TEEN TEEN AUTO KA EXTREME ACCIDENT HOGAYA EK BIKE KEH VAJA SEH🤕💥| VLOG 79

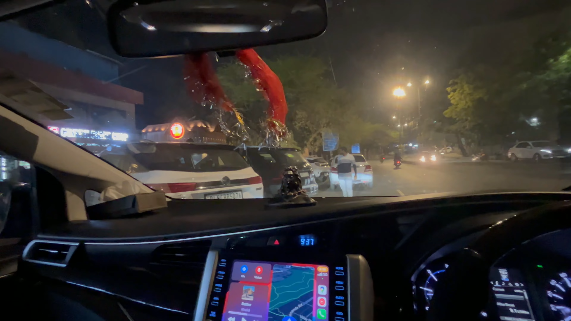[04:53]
देख रहे हो 9:37 हो रहा है मंडे को, मंडे की भीड़ है ये।
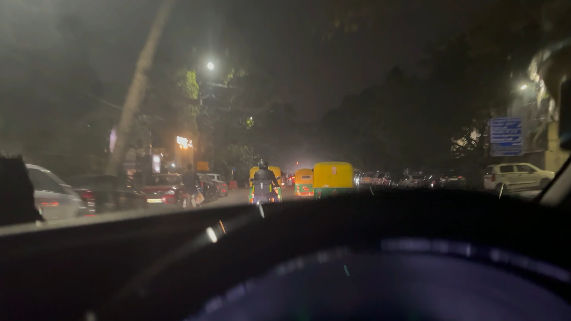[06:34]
पता नहीं कौन सा डिलीवरी वाला ही, अच्छा डिलीवरी वाला नहीं है, नॉर्मल बाइक पे
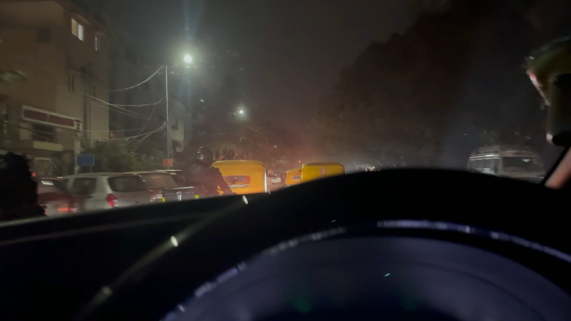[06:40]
भैया ने बॉक्स लगाया हुआ है, बॉक्स बक्सा
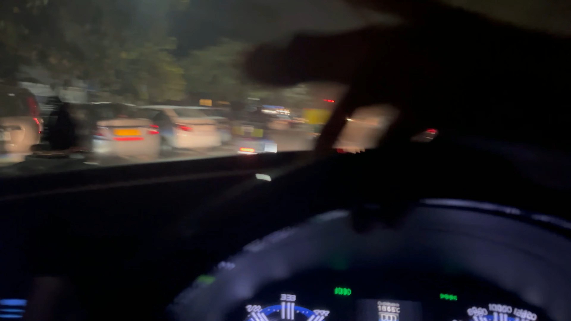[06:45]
बक्सा ही बोल दे बक्सा, ये दिख रहा है ना ये वो बक्सा है।
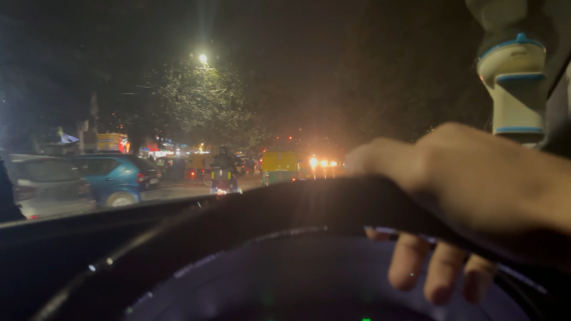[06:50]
तो गाइस ये देखो ये अलकनंदा मार्केट है, ये भी बहुत पुराना मार्केट है गाइस,
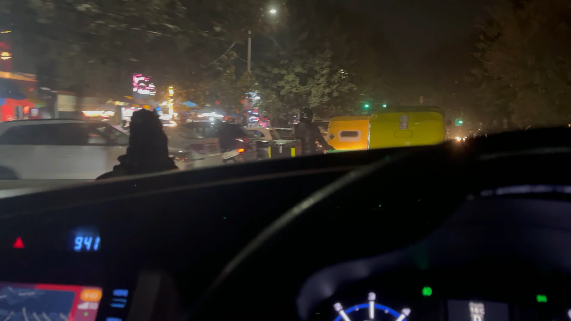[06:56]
अब इसमें नई नई दुकानें खुल गई है, फट्टू सी दुकानें, तो इधर भी आपको आना हो तो आ जाना,